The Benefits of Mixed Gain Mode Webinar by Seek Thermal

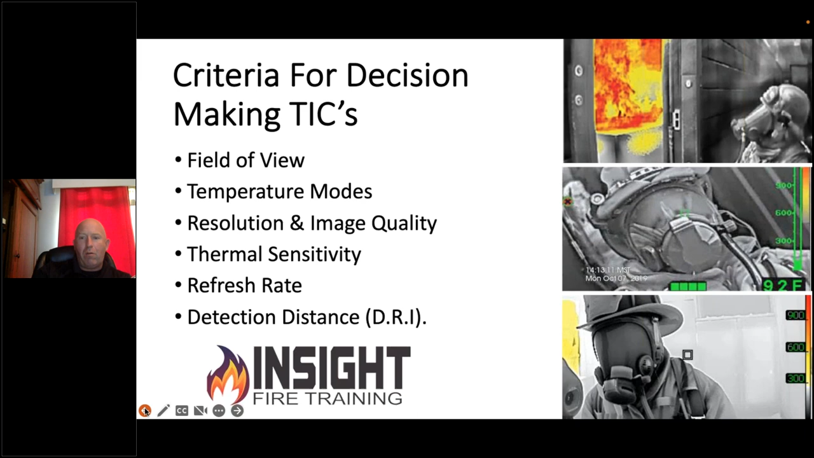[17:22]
you got the attack pro the bullard qxt or nxt or the flir k53 through the 65 all great cameras they all have good image quality but those meet those standards and i want you to see that and if you didn't get to attend that webinar you missed it guess what bonus check out the qr
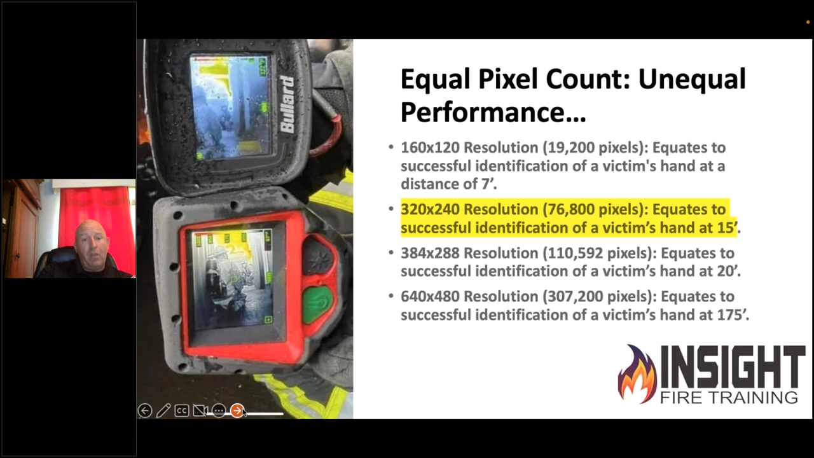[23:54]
side by side with other models at the same price point claiming the same resolution it outperforms them bar none and you don't have to believe me i'm going to give you an opportunity to put it to test at the end of this webinar and this is why i want you to understand numbers don't always equate equate to performance because this camera on the left has 110 000 pixels roughly and it's still for sale on the market but it was made in 2014. there's a 600 situational awareness camera with almost the same better image quality or better made in 2018. so why is that one not better where has technology gone from 2014 to now what is the pixel pitch
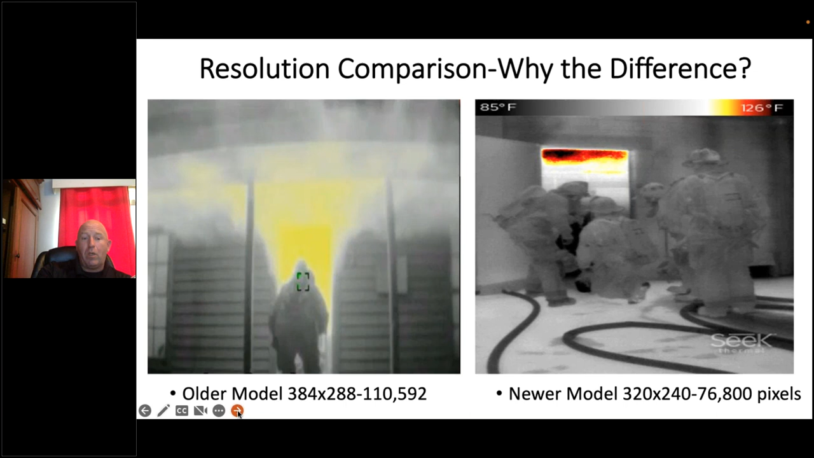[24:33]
On screen: scale top 126°F, scale bottom 85°F
what is the software how are they doing that differently now than they were then make sure you're staying up to date with your cameras and you're using current technology to fight a current modern enemy and go and rescue the people that we swore to protect this device does something that will help you in that respect better than others it outlines or keeps that lower area in focus as brent says even when the you have a presence of high heat whether it's low heat a moderate heat or high heat i'm still able to see that floor area with this device you can see that thermal layer with one of my guys sitting in this container and a mannequin in the lower left
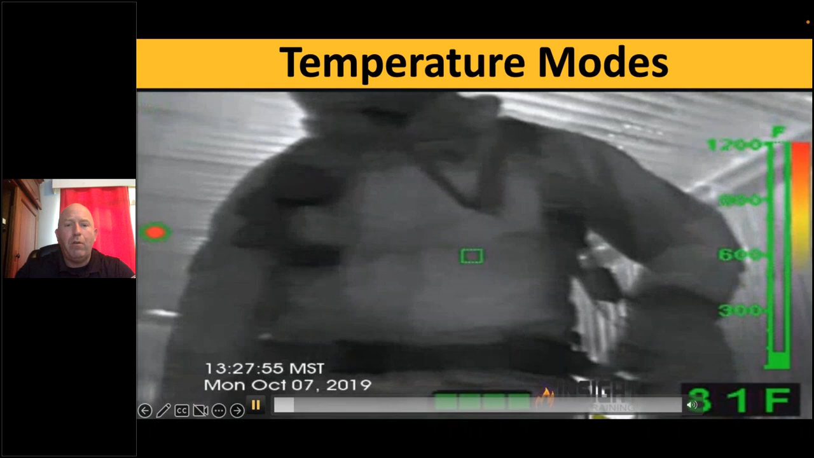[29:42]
nxt looking up at high heat and then we look down at the floor watch how the image improves in high sensitivity and then we go up the triangle engages and we see the fire but we don't see background as well
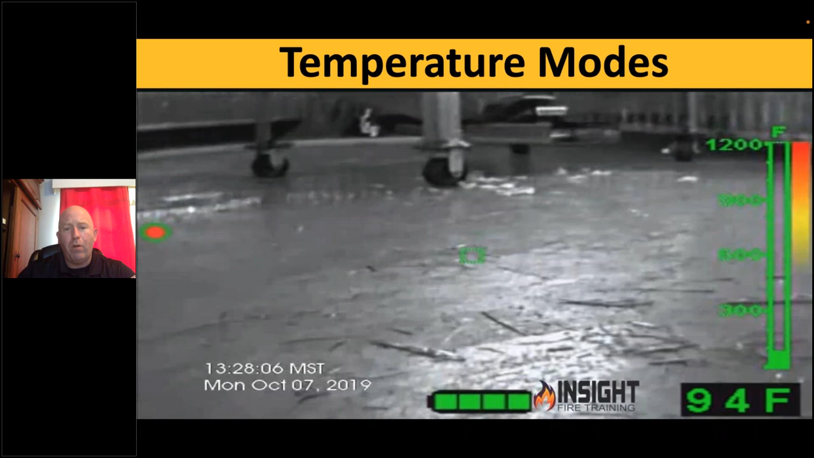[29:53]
On screen: spot 94°F, scale top 1200°F
in high sensitivity this detail is phenomenal in low sensitivity it's okay it's not the best but man it's it's still sharp image especially the convection currents you may see that red dot with a green
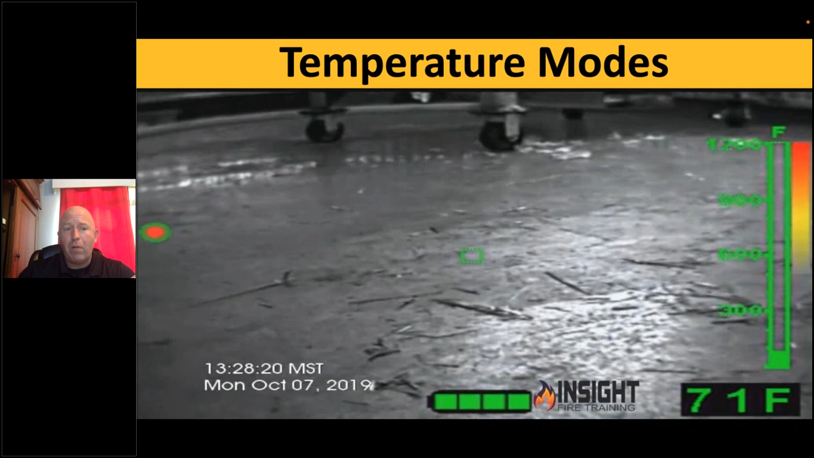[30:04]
On screen: spot 71°F
circle around it that's a recording icon but notice how fast this camera does that this camera switches
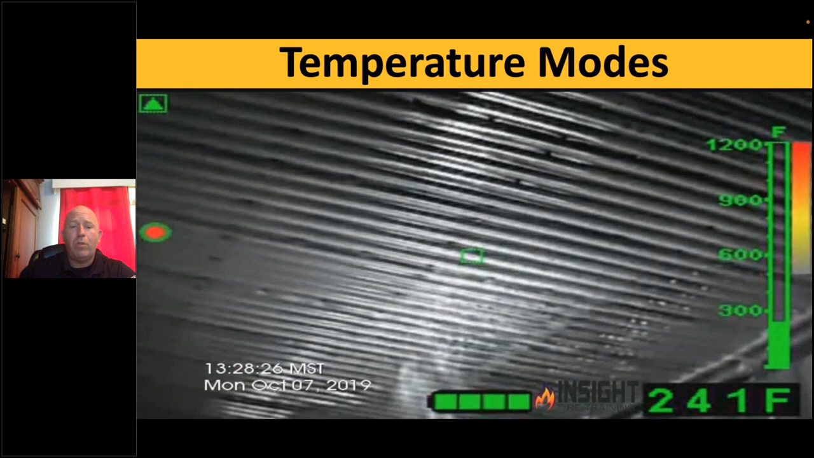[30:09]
On screen: spot 241°F, scale top 1200°F
in three tenths of a second that's pretty impressive there is a brief flash when it occurs but
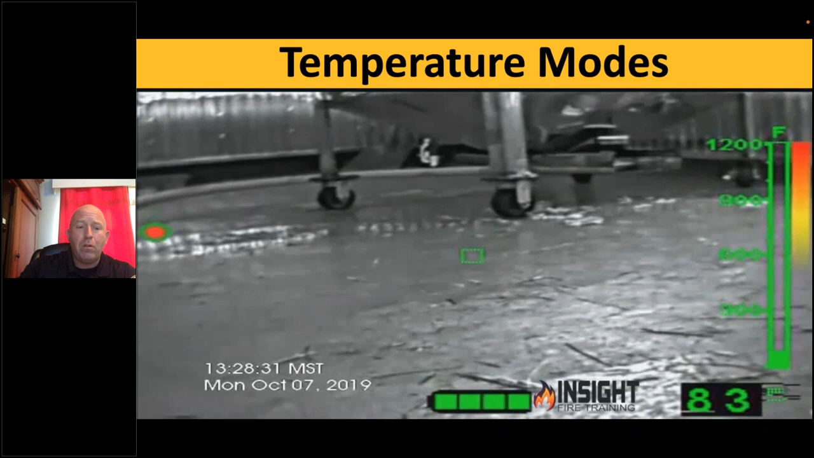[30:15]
On screen: scale top 1200°F
if you notice that is pretty detailed on the floor and high sensitivity so this camera's advantage is high sensitivity
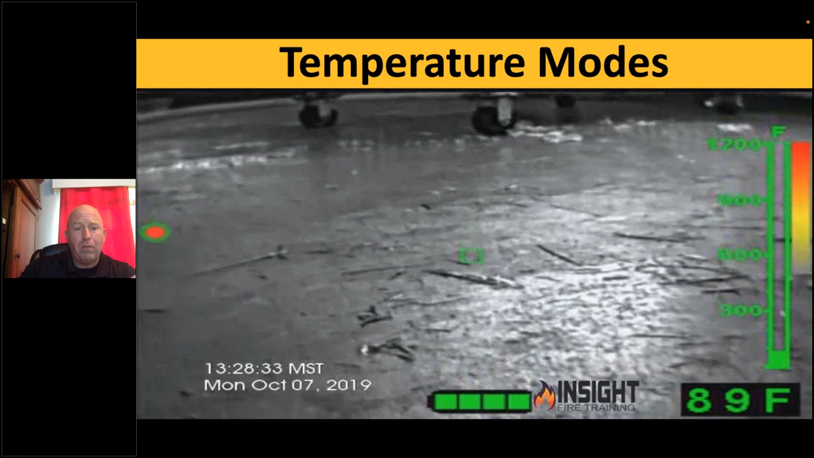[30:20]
On screen: spot 89°F
so everyone has one right so if you look at these this camera i put these side by side one of my instructors you see him in high sensitivity and you see him when he opens the door to the fire room in low sensitivity and notice what happens to him and i want you to think about that when you're looking for a victim when things are on the floor forefooting down where it's cooler what might you miss if you don't understand this concept i'm not here to sell you a camera i'm here to tell you that if you don't understand this you can miss something you can get
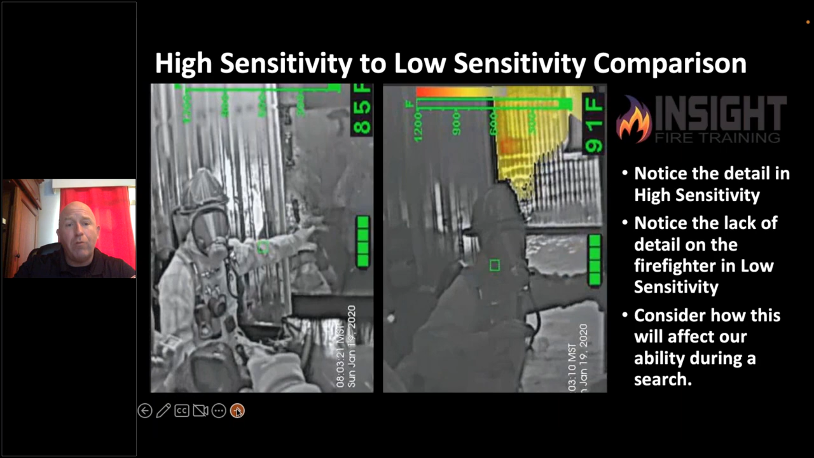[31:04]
hurt killed or more importantly you may go home wondering why you missed a victim or missed your buddy that's not good that means we over relied on a technological device that we didn't fully understand this is an example of that when we're looking up we see the heat moving left to right from this bullet
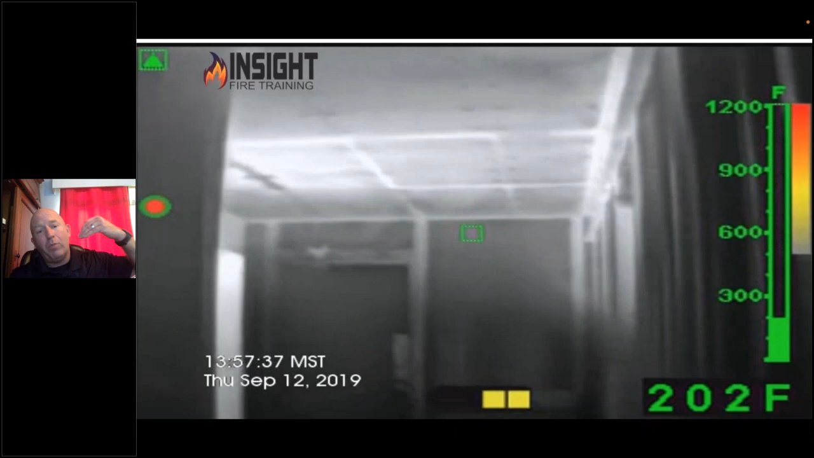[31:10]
On screen: spot 202°F
camera which is really good convection currents you see the triangle showing left to right but when we go down low and we get the camera in high sensitivity look how much better the
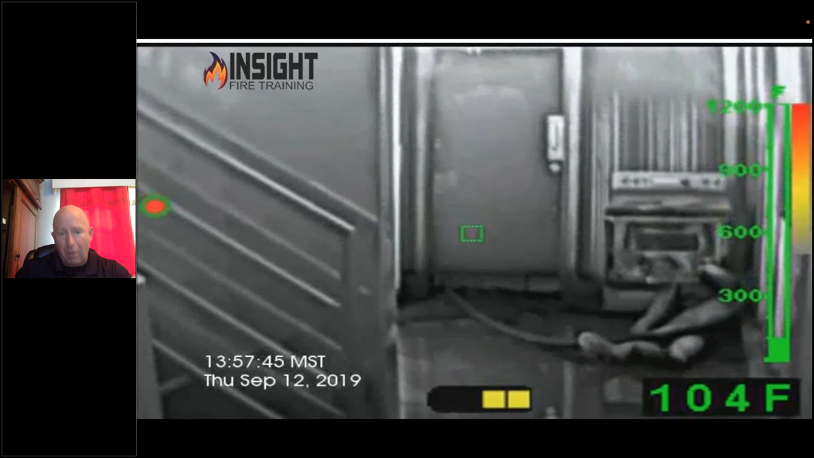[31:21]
On screen: spot 104°F
image becomes how many firefighters know that now you do so no matter what camera you're using whether you buy an attack pro or not you need to understand this affects how you see that environment okay and then if you see the FLIR camera which is one of my other favorites
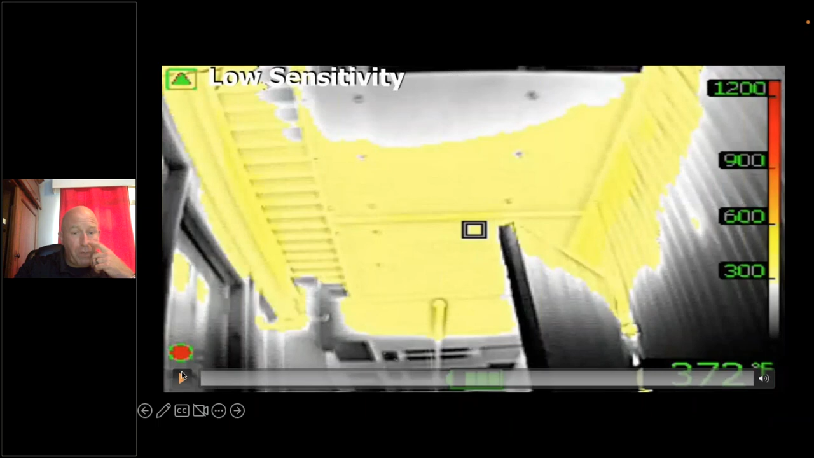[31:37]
you can see heat up top and low sensitivity and when we bring it down the
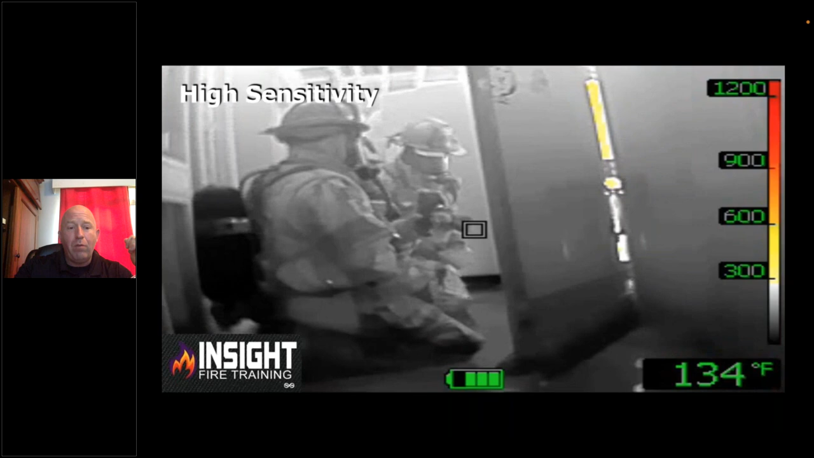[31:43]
On screen: spot 134°F
cameras freezes for a second and then you see no color and it switches to high sensitivity now it's not going to say that i added the old state powerpoint cheat sheet words in there for you but as you go up you'll see the color engage or the camera will freeze triangle shows up and then color engages and
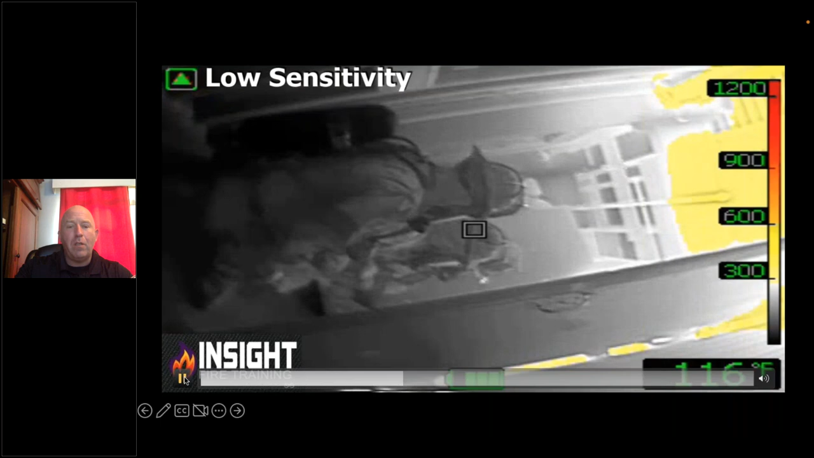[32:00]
there's the gangster grip seeing the entire field of view in one shot which is my personal favorite right
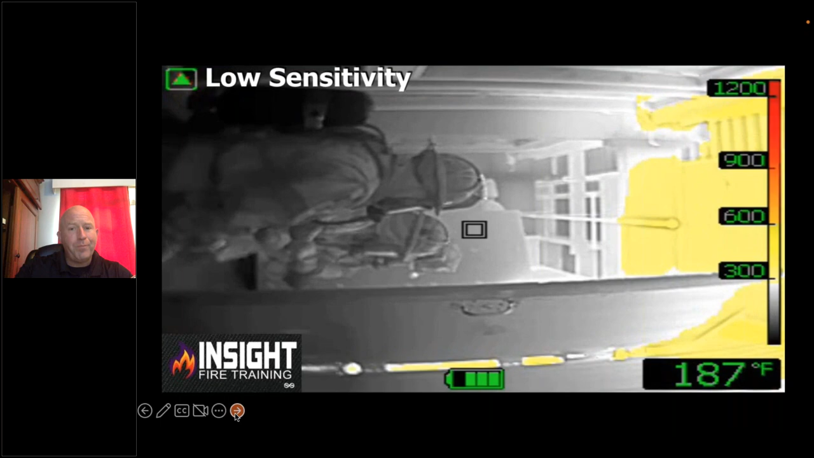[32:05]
On screen: spot 187°F
when you want to switch it to gangster grip now when you look at this one you'll actually see the delay that we talk about that